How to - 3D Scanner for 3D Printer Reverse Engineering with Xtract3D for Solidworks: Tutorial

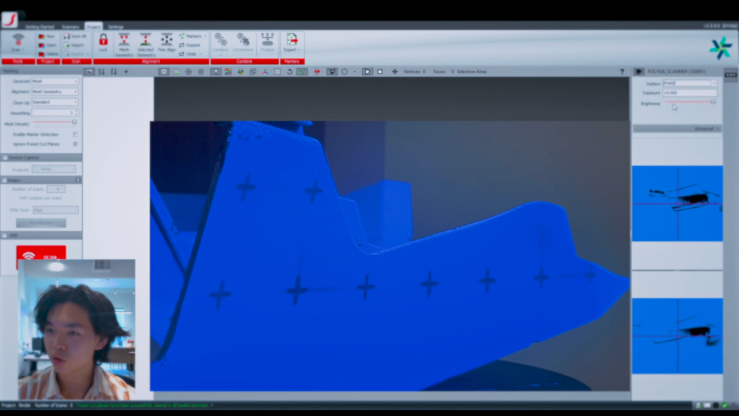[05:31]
move to the face sec of the pattern what this do is that it gives us an understanding of how correctly exposed the object is at when you're
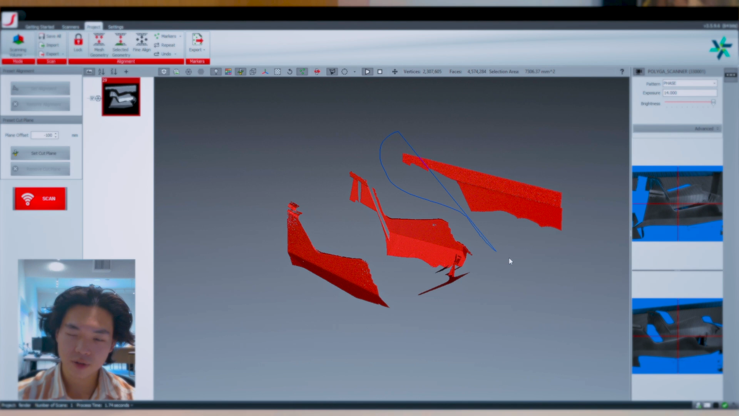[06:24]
section we want to delete let's set a cut plane right here set cut plane
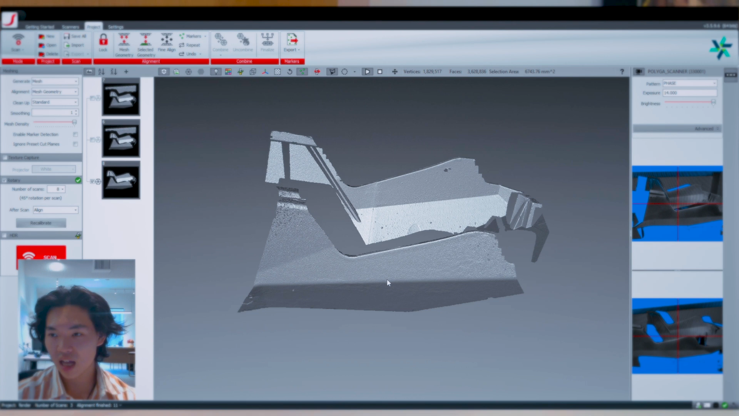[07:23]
is successful let's give this a try we're going to select eight scan
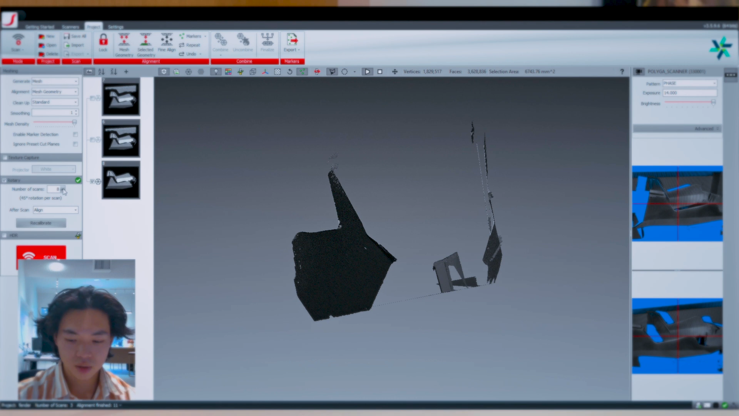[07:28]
for the objects per scan we're going to click scan and see where this takes us as you see
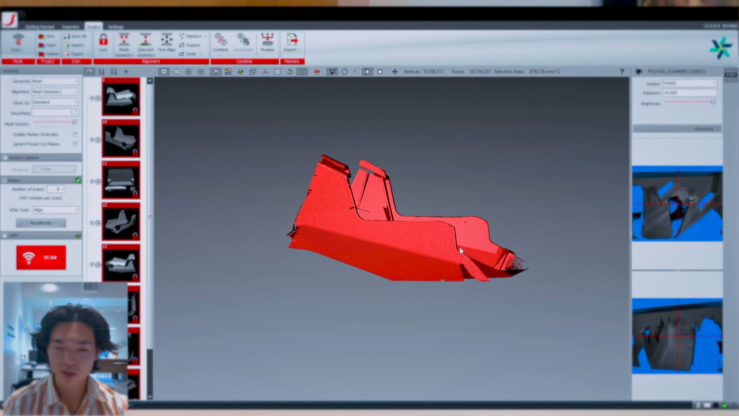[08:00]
captured clearly as you see there's still that bit of information we need to capture
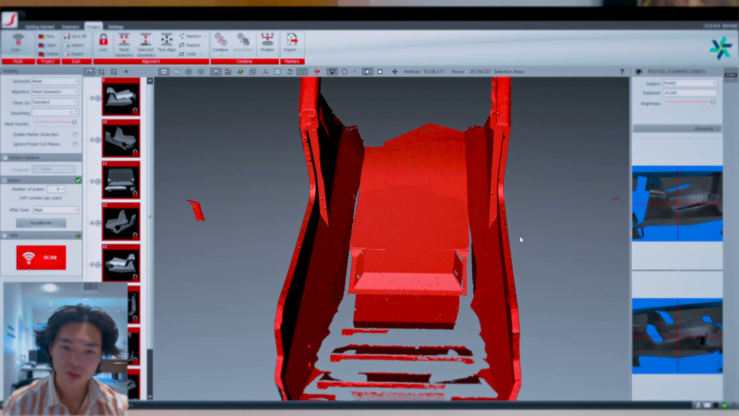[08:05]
the outer face of the bottom part but i say this done an excellent job in capturing the geometry